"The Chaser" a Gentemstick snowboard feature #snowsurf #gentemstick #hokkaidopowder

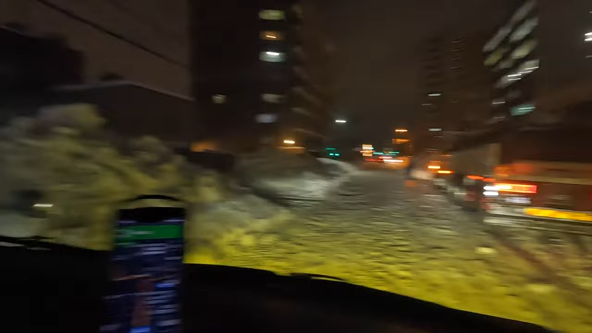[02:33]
It's supposed to be crazy with all the snow, traffic, bad roads, etc.
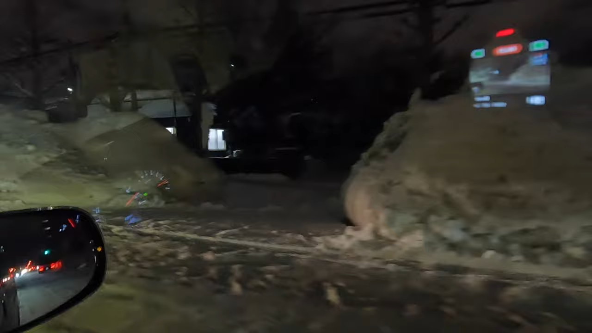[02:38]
The conditions lived up to the reputation.
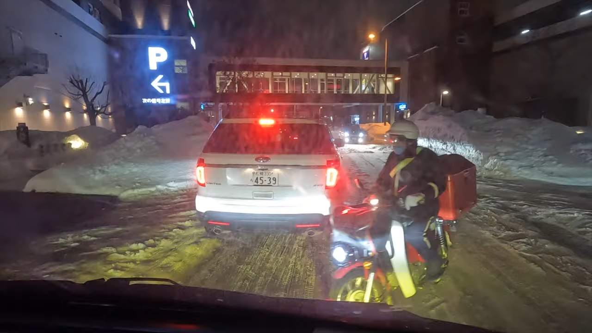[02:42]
Driving in Hokkaido, Sapporo during deep winter, January and February, can be crazy, and it is extra crazy right now.
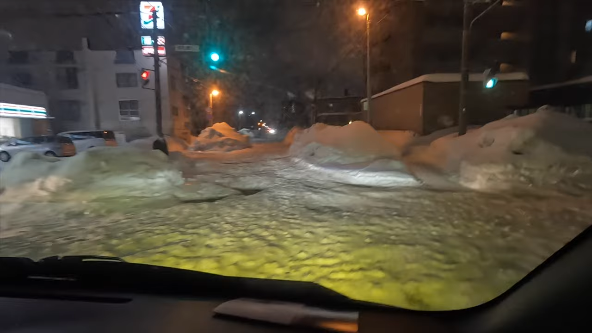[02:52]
The roads are thick with snow, it's very slippery, there's huge potholes, it's a mess.